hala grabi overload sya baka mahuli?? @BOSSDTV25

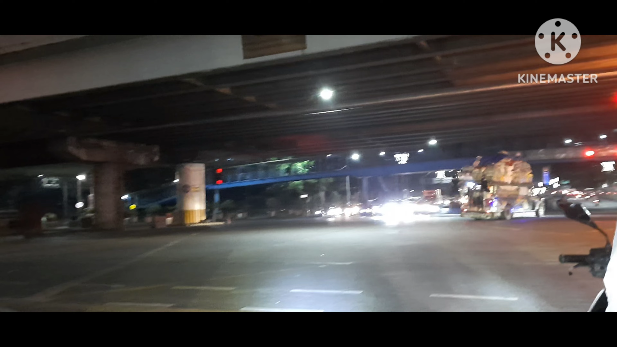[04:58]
sakto sa ano yung ambulansya, oh. Sakto naman sa pagkuli lang. Kaya doon diretso yung takbo.
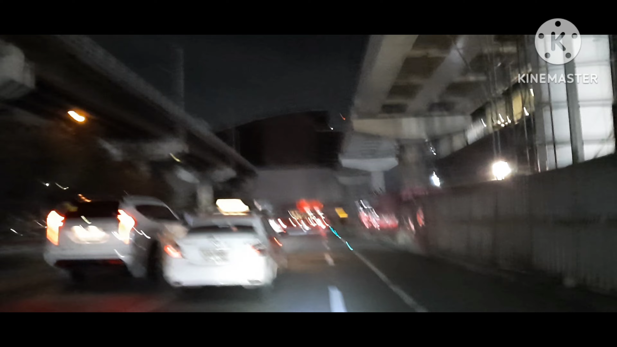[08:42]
Hanggang doon sa may SM S Ortigas. Kalahin mo, parang ako lang nag-iisa ngayon, ano, pa-uwi.
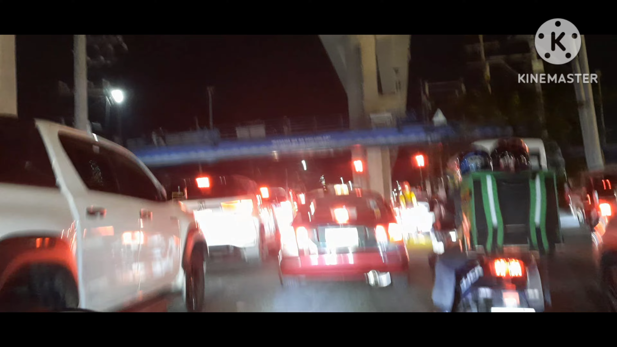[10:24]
Mindanao Avenue extension. Ayan. Ah, extension pa ito.
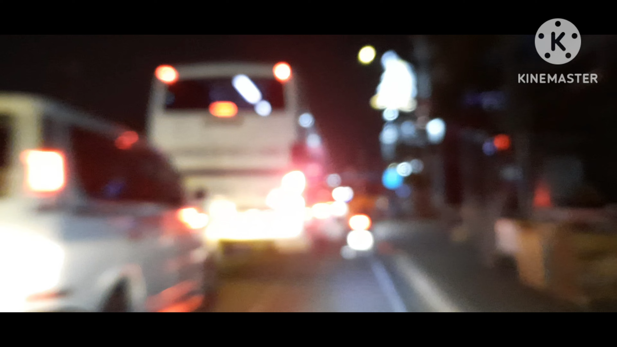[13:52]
Pero sa kabila, wala naman traffic. Dito lang ang ano, mahaba-haba ang pila ng stoplight. Oh, diba?
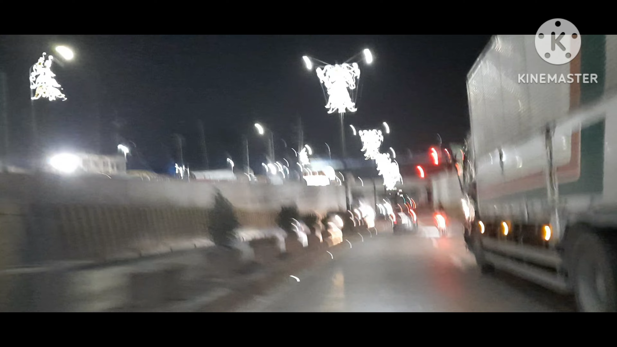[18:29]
Pag wala talagang mga sasakyan, grabe ang bilis po ng biyahe. Tingnan mo, nandito na ako sa Balintuina na ako.
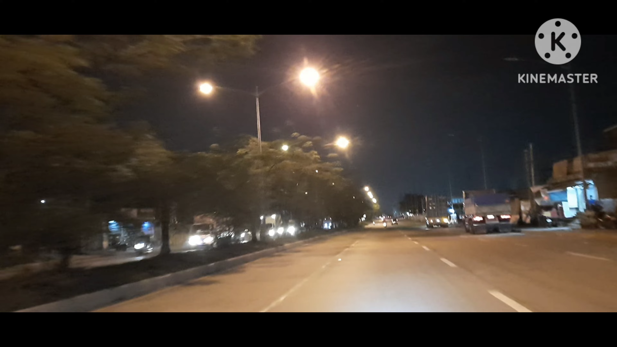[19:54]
Yung mga bahay na yan, ubos lahat yan, gawa ng
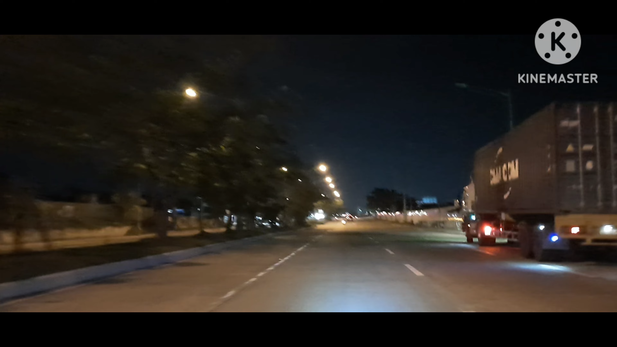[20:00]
yung subway. Kaya inuunti-unti na yung mga bahay na yan. Pag na-relocate na yan, ayun, ubos na yan dyan. Dahil dyan sa subway. Ito, ilang isang bahay na lang ito. Tapos yan, ayan Araw-gabi ang bakbakan dyan.
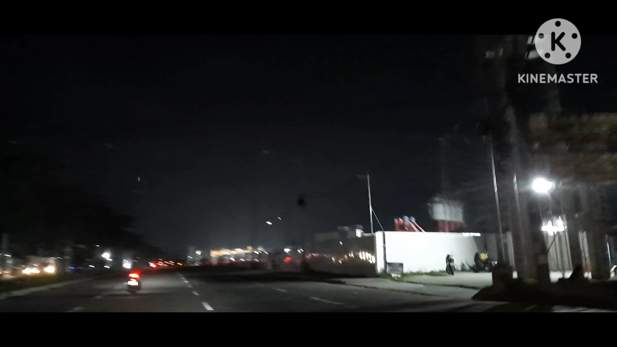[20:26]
Grabe. sa buwi na yan. Araw gabi ang pagpakan dyan sa ano, sa trabaho. Kaya tignan mo yung building, malapit nang matapos. Sa building lang yata walang gawa sa gabi, sa araw lang. Pero yung sa ilalim, grabe ang pagpakan.
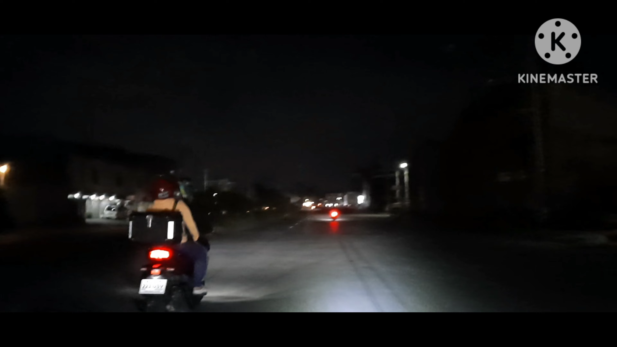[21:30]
Nangyari na pati sa atin yun. Kaya ingat na talaga. Kung 60 kph pasok na pasok. Dahil ang ating takbo ay 42.
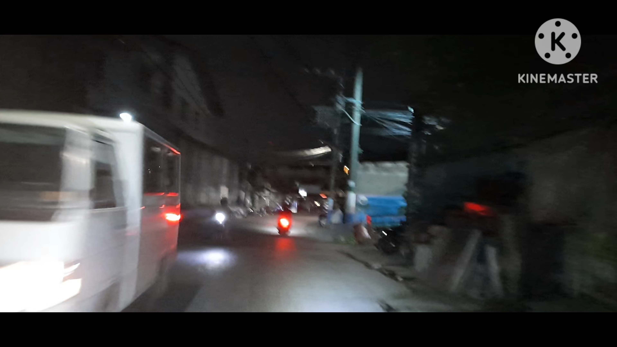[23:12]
Yan, malapit ako dito sa amin.